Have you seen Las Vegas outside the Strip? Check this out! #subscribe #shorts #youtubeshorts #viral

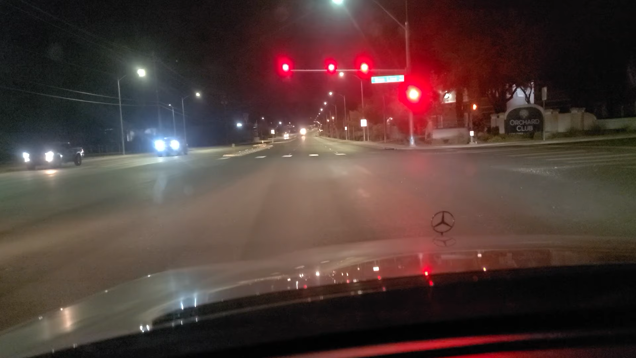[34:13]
Here at Treeline Drive, we have videos of Treeline Drive on our library as well. Treeline goes down to the side of an entrance to Las Vegas High School. Located over here on the east side of town. And there's Casablanca's Gaming and Bar. 24 hour bar and gaming.
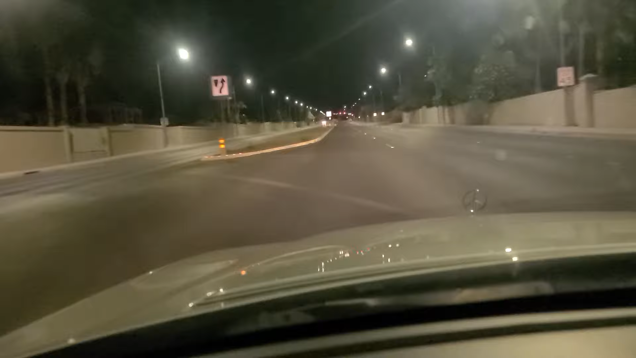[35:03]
As we approach the last lone traffic light out here in the desert. Before Charleston terminates about a quarter mile past here. Or past this traffic light. This is of course Hollywood Boulevard, at which point we're going to go ahead and terminate our video. Thanks for joining everyone. Please do like, follow, subscribe. We really appreciate it and thank you to all of you who are here. We would not be here without you. We'll see you again next time.